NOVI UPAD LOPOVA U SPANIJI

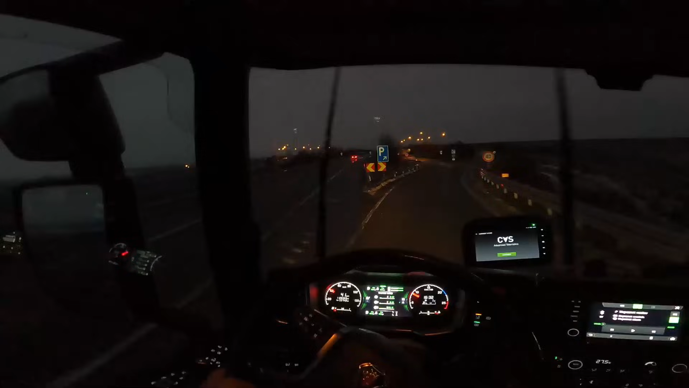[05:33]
Putevi su u suštini čisti, malo je mokar od kiše i to je to, ali slobodno možete da koristite retarder.
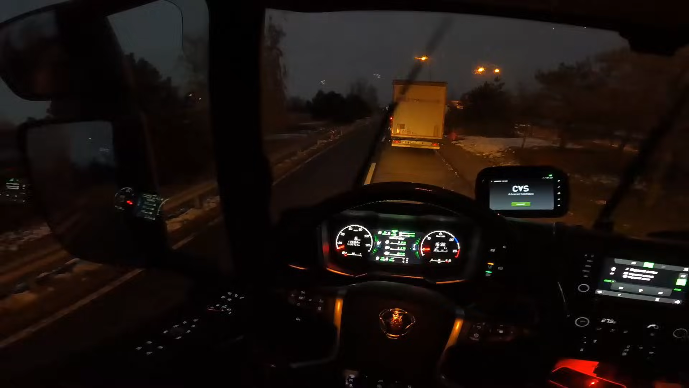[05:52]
Pošto me neko to pitao, naravno kad osjetite da ima leda, gledate istu temperaturu, vidite ako u minusu, znači da kiša koja pada će i da zaledi.